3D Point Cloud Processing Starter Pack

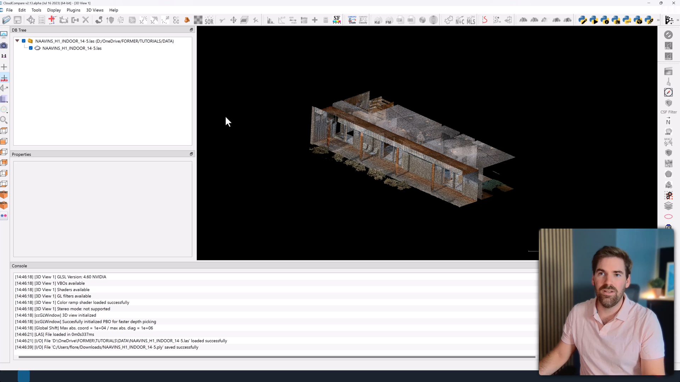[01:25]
And then you will have your point cloud here in the database tree, and here on the view side, you can visualize your point cloud.
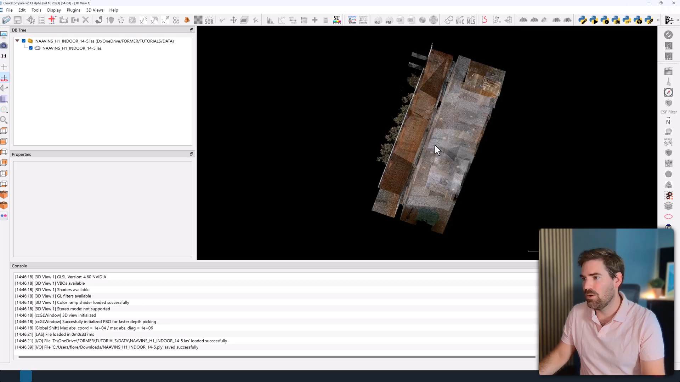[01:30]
So that's an indoor point cloud captured by a mobile laser scanning system called Navis. All right?
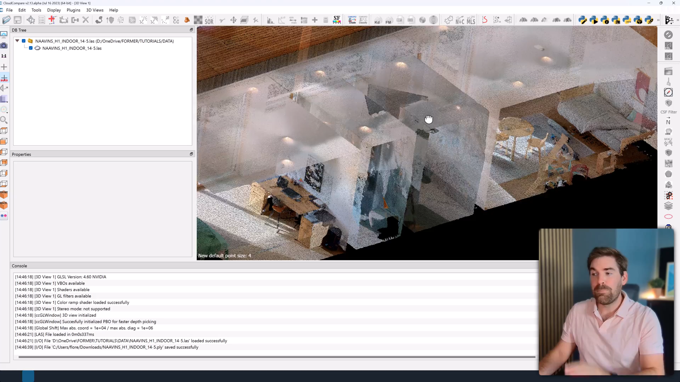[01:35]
So that's a very cool software that basically will be the core of all your processing. If you need to visualize, if you need to do some small processing to explore something very quickly, that would be my go-to recommendation. Now, the second software is a bit more geospatial oriented,
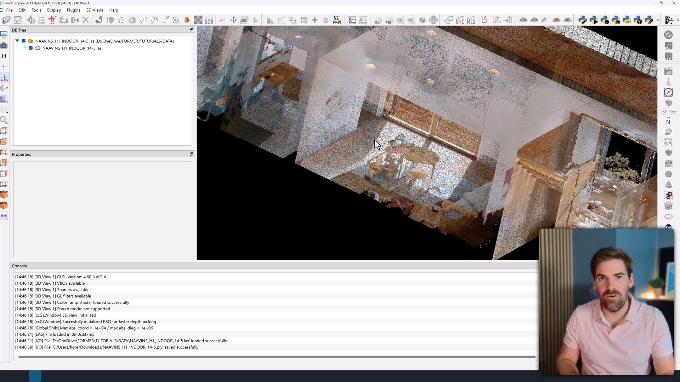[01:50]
and it's called QGIS. To get your hands on QGIS or QGIS, or I like to call it, then you head over QGIS.org again.
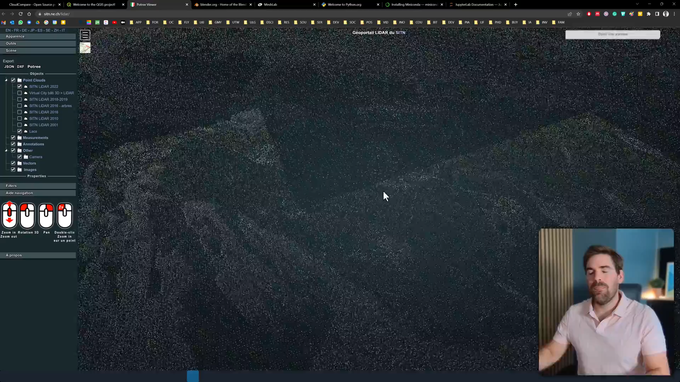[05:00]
So this software, I will use it for sharing your creation with other people very easily, and giving them access to tools like measurements,
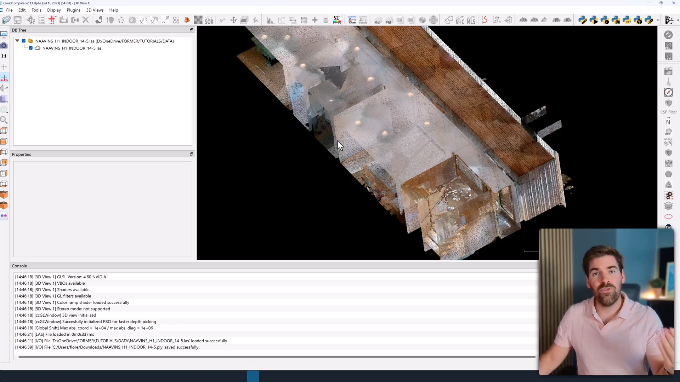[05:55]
And whenever you go through these different layers, or different steps, one way to convert point cloud to different formats is using Cloud Compare.
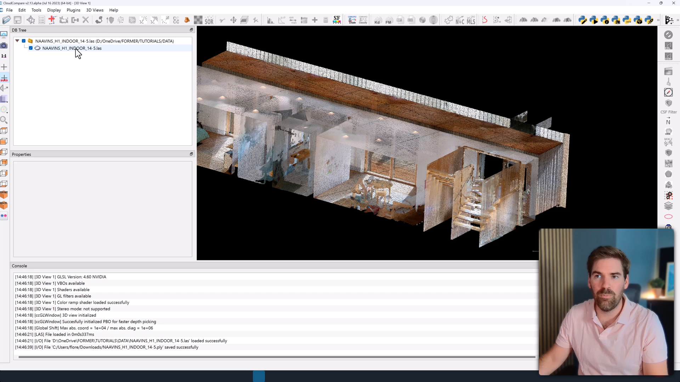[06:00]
Whichever format it can open, then you can then just save it. And you have a list of possible exports. And here you can use PLY Mesh. You can save it as binary or ASCII.
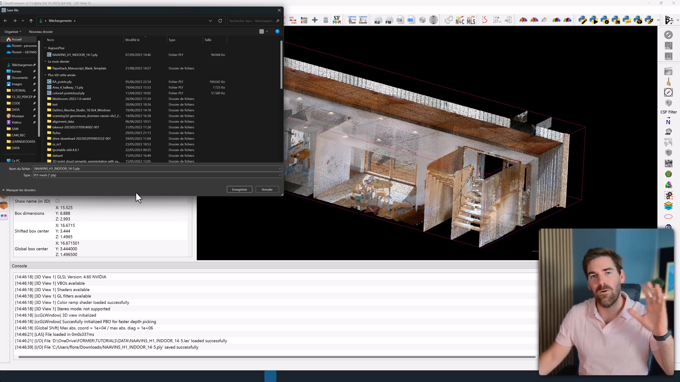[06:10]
You can make it ASCII for now. And that will be it. You will have point cloud in a new file format that you can then open if it's PLY within Blender.
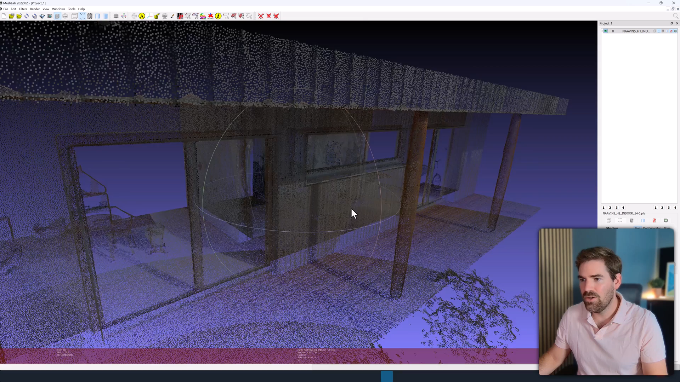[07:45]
And you can here also play with how you want to render your point cloud, like with a depth map or...
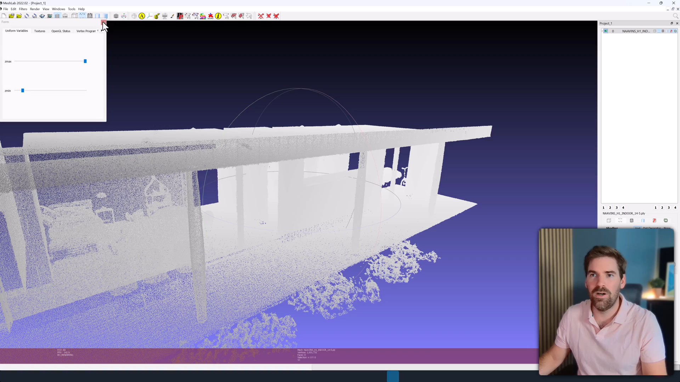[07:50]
And here you have a lot of ways to automatically edit your point cloud with mesh processing algorithm. You have some point cloud processing algorithm, but for that, I will do that in Cloud Compare.
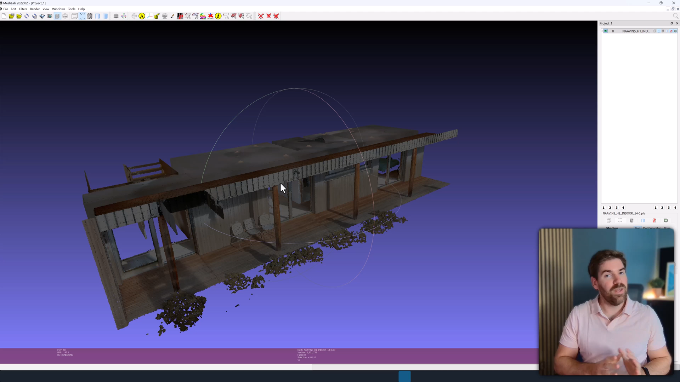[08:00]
Here you really need to focus on this point cloud to mesh aspect in kind of an automated way. And basically, that's it. At this stage, you already have this five beautiful piece of software, which is Cloud Compare, QGIS, Pottery, Blender, and Meshlab. With that, you can do pretty much anything as long as it goes toward processing 250 max million points. If you move above the threshold, then you will need to move onto, let's say,